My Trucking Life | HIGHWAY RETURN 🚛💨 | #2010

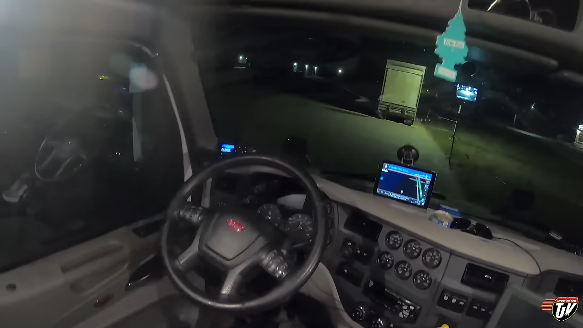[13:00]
Well, we made it to Swan River, parked up the co-op here.